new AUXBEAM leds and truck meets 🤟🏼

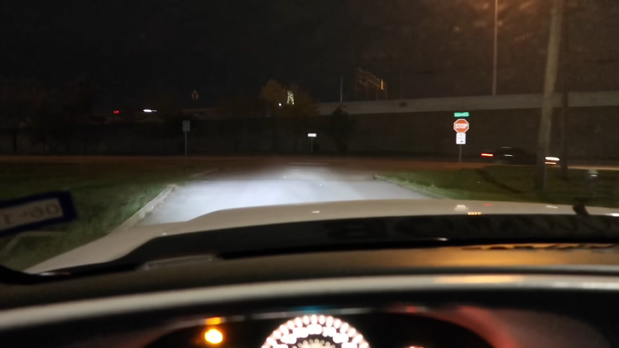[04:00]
Right now I'm gonna get some gas real quick. And we're gonna go get some tacos and then we're gonna head over there to meet up with the other guys. And then this is with my fog lights on.
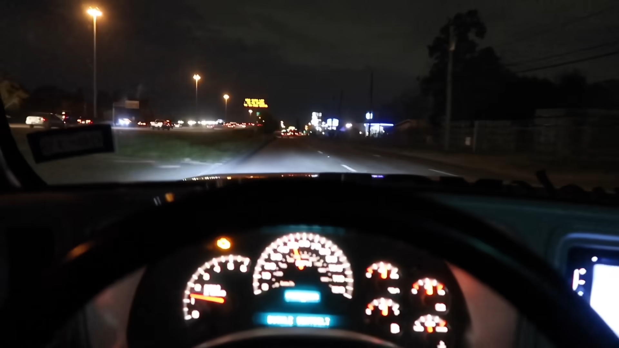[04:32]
Loving these headlights right now. They're pretty bright. And this is with the high beams. I think I gotta align them though. Align them good. But if y'all can guess where we're going to the tacos that we always go to.
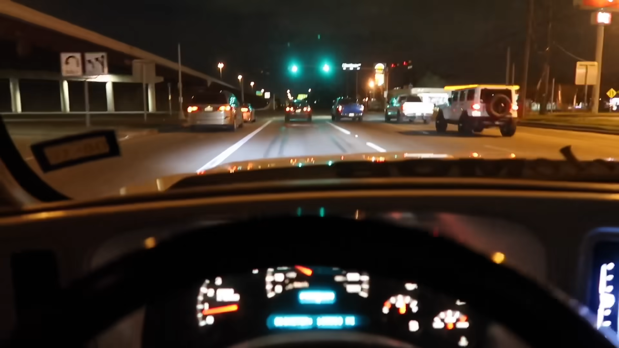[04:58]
Just pulled up to the spot.